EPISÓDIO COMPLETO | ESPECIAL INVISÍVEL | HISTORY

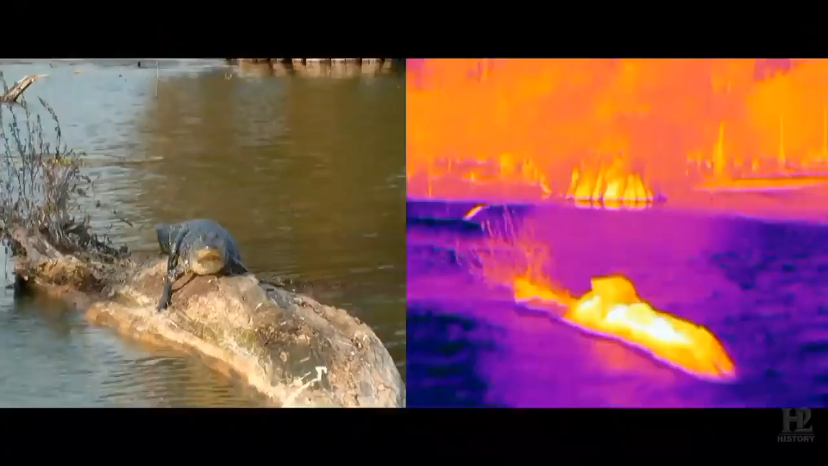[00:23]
Misteriosas forças, ondas de luz escondidas, até mesmo criaturas invisíveis.
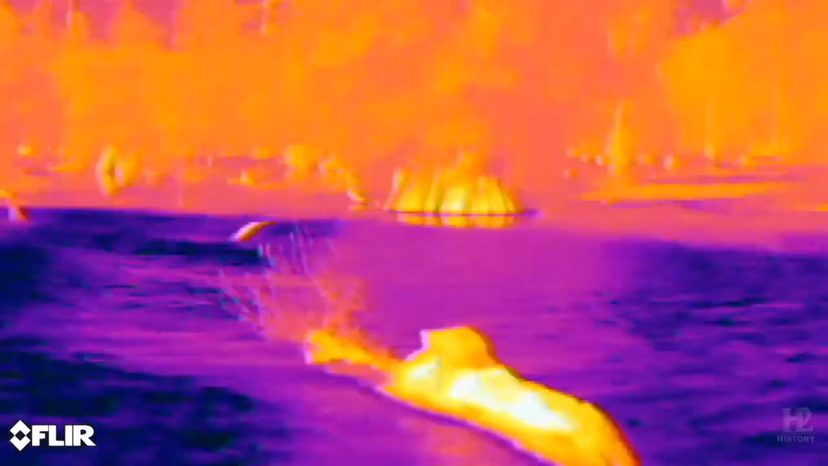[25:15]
Oh, caramba! Ele está absorvendo todo esse calor. Está regulando sua temperatura corporal.
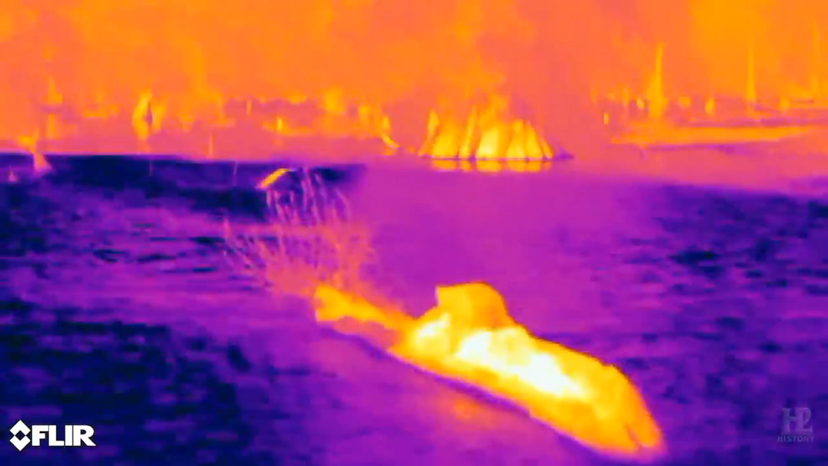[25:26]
Eles têm que usar o ambiente ao seu redor para regular sua temperatura corporal.
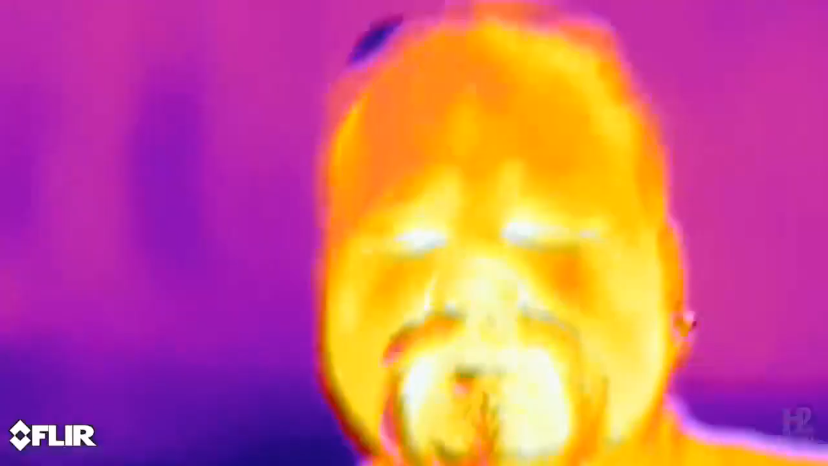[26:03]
Quando você respira, dá para ver as marcas de calor aquecendo sua barba.
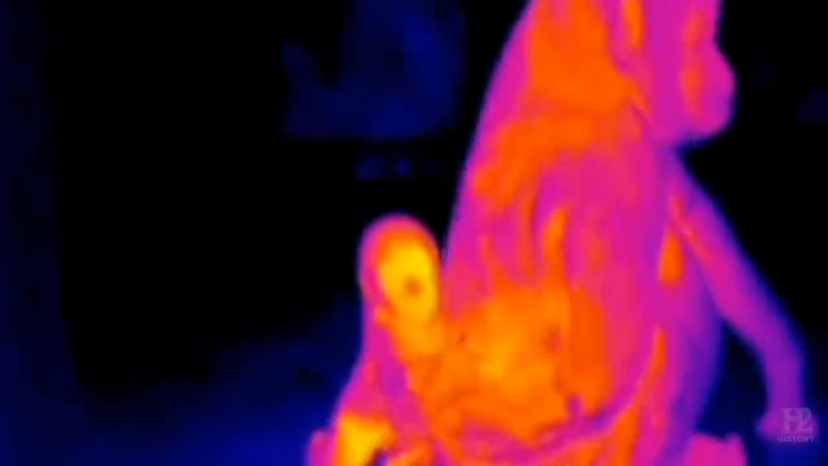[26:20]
Os engenheiros usam o infravermelho para controlar o calor intenso se acumulando em torres de resfriamento
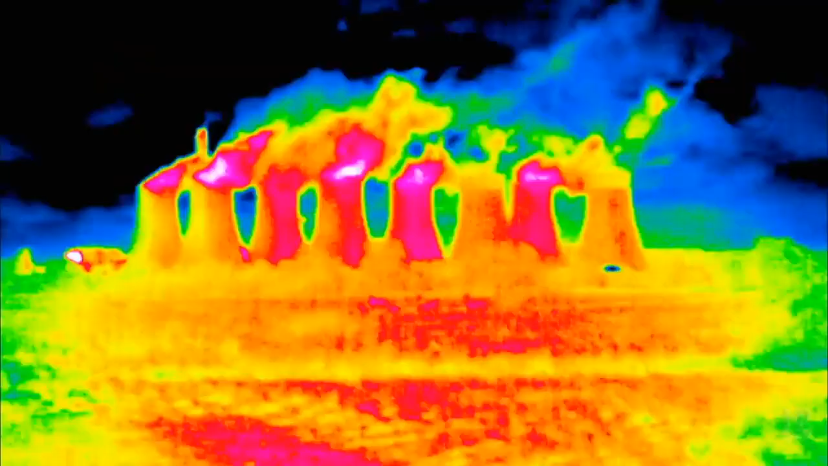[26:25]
ou a perda de calor de uma casa comum.
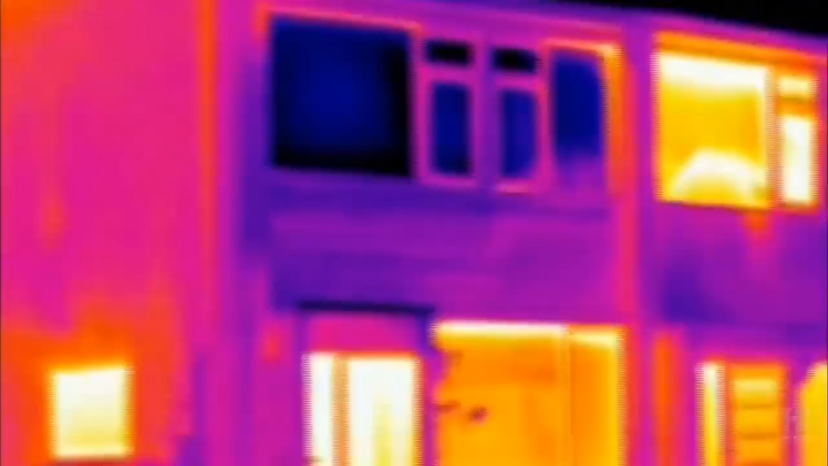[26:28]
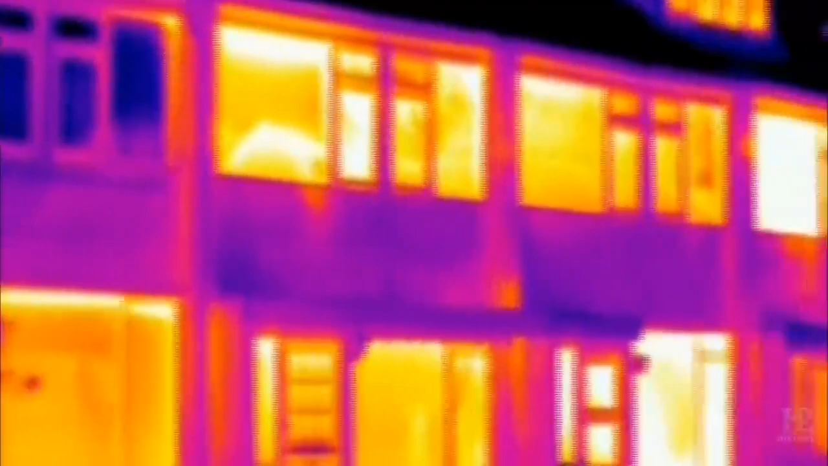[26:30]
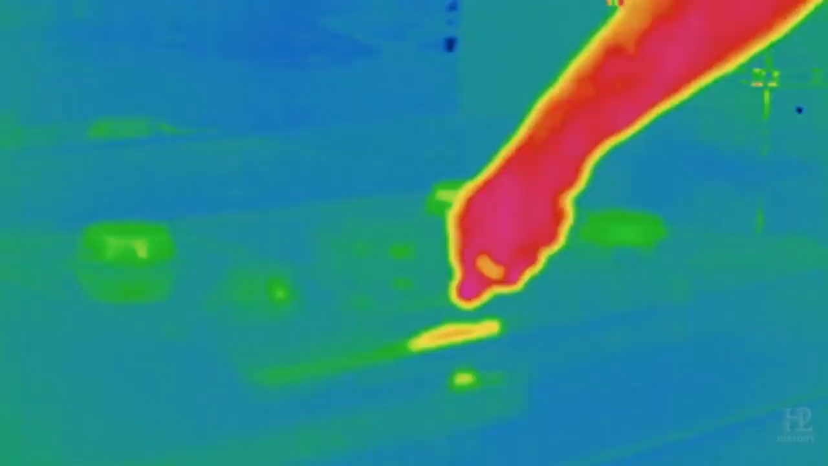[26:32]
O infravermelho até nos mostra a realidade invisível que acontece quando acendemos um fogão ou como o calor da água fervente se espalha através de uma caneca.
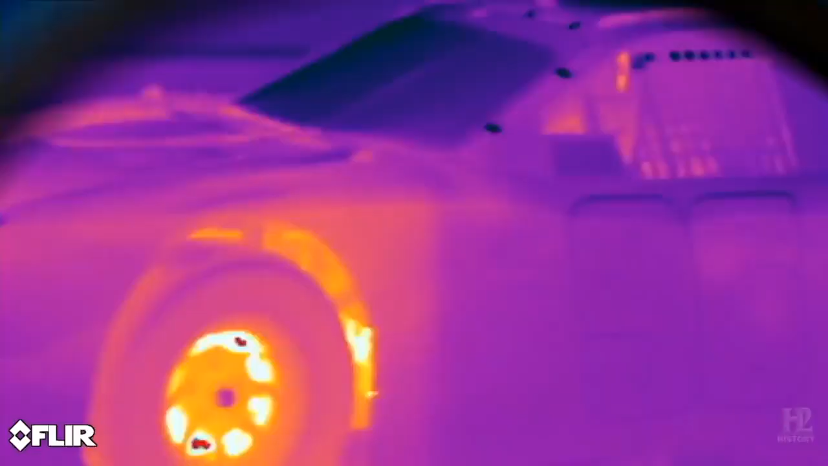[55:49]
e fazem uma pista de corrida se transformar em um país das maravilhas
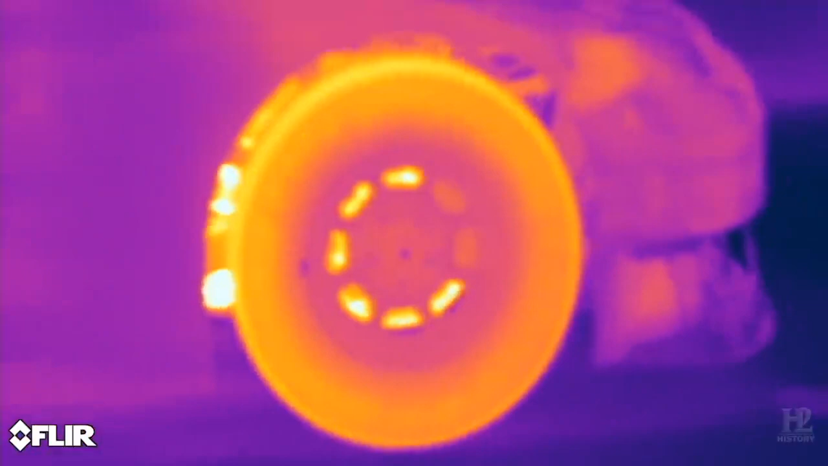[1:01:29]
seus carros e essas câmeras abrem uma janela espetacular sobre o que de fato está acontecendo atrás do volante e sob o capô
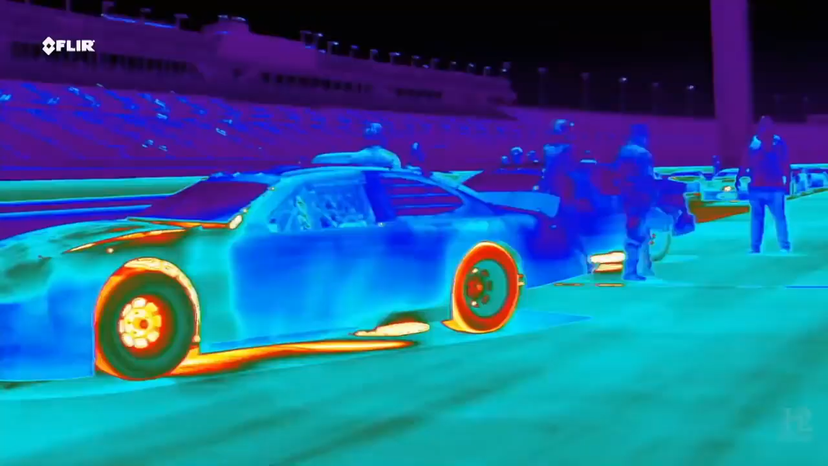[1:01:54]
o calor intenso da estrutura irradia no solo abaixo o iluminando
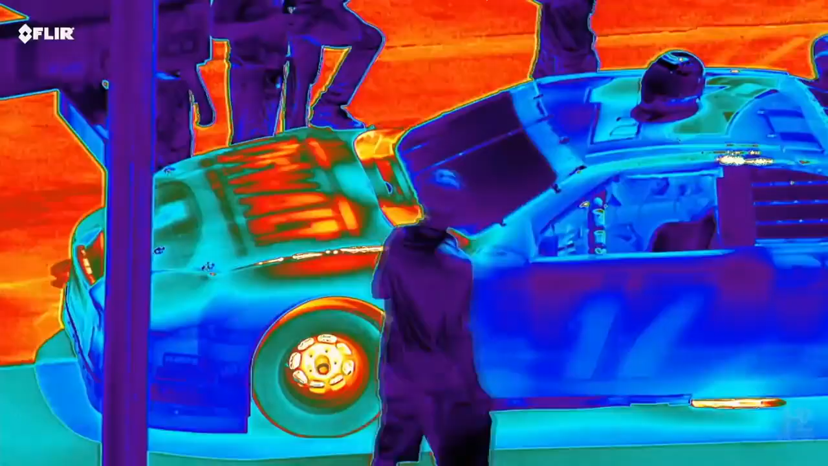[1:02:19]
dos carros muito mais quentes que irradiam uma colcha de infravermelho
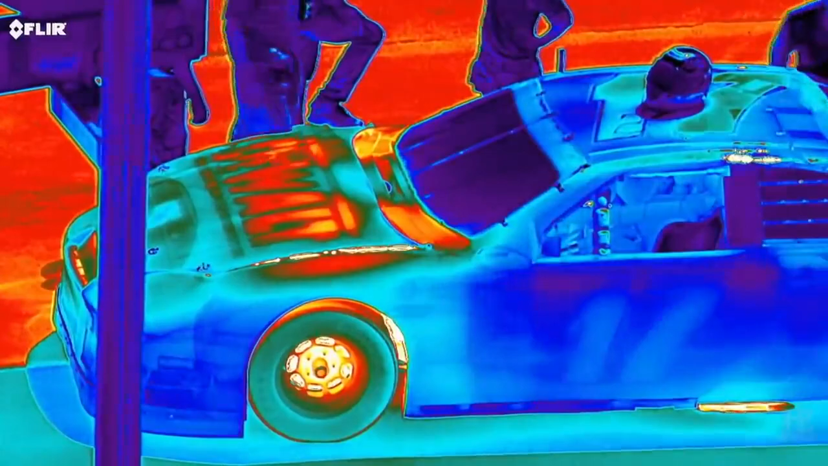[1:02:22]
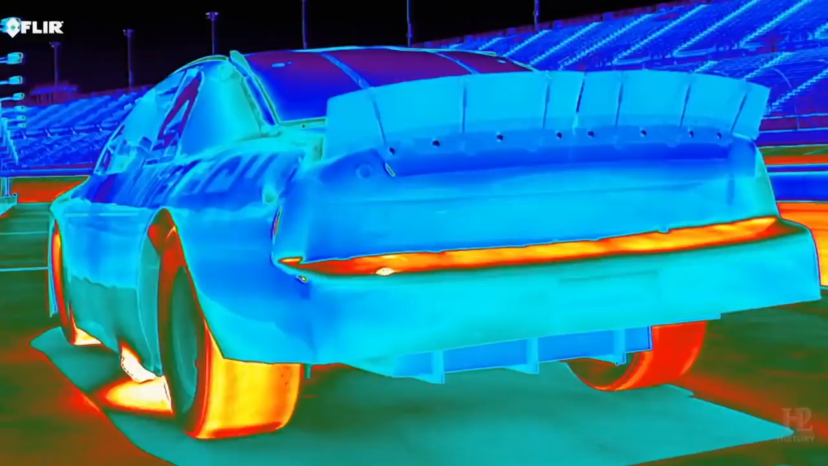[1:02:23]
esse motor superaquecido parece brilhar até o capô
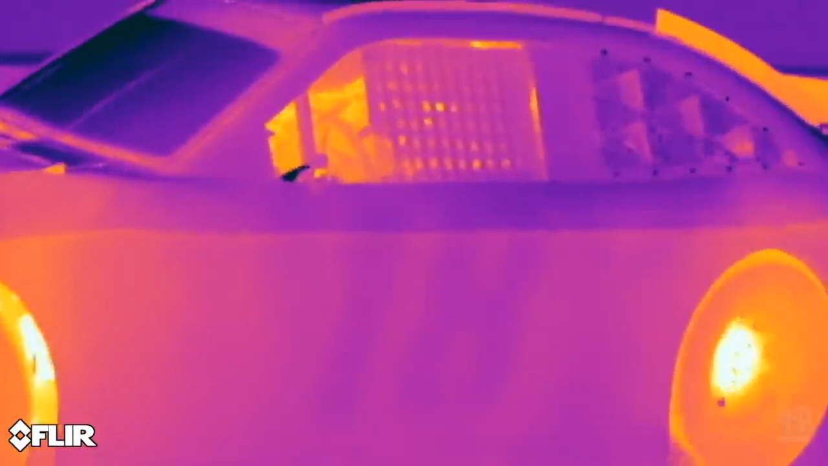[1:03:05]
você sai da pista então estamos vendo a assinatura de calor dos pneus exatamente
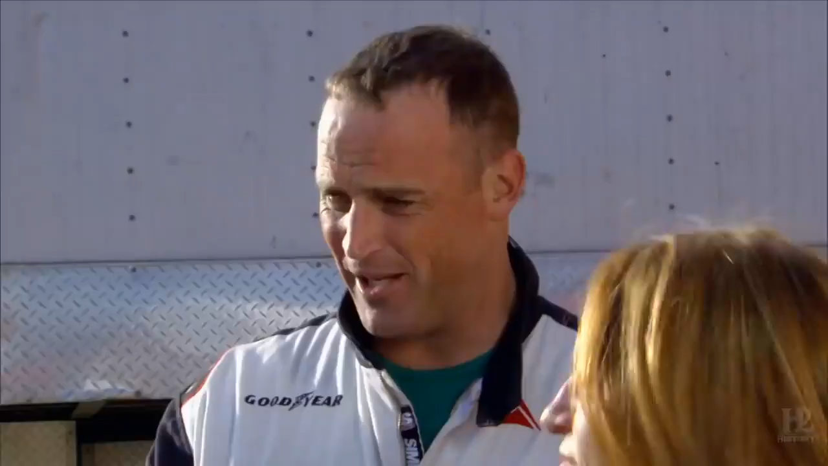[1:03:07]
ah estou vendo aqui que esse pneu é o mais quente
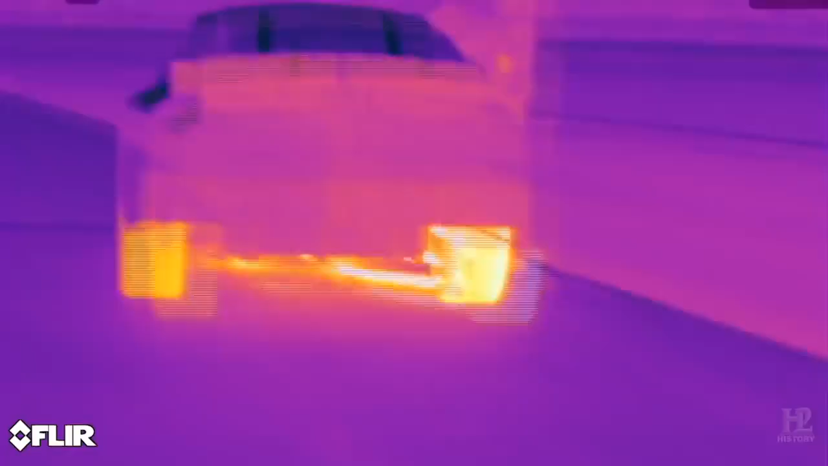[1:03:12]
e é mesmo esse é o meu pneu traseiro
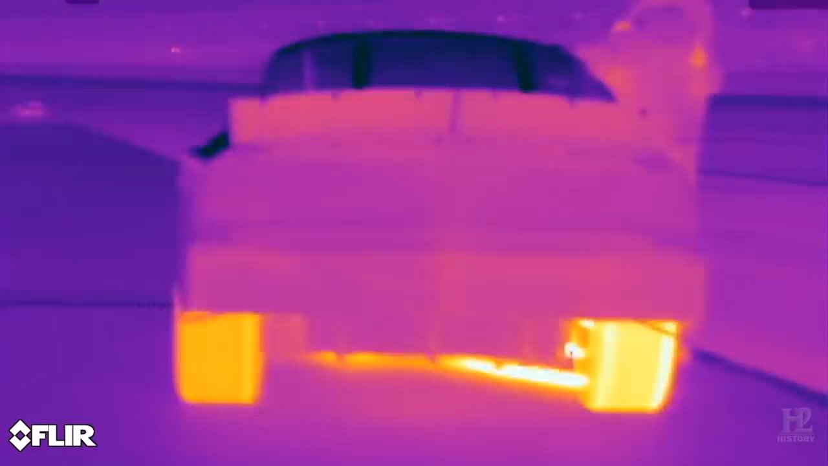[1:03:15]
direito e o que significa bom quando você está acelerando talvez você tenha sentido que o carro vai de frente para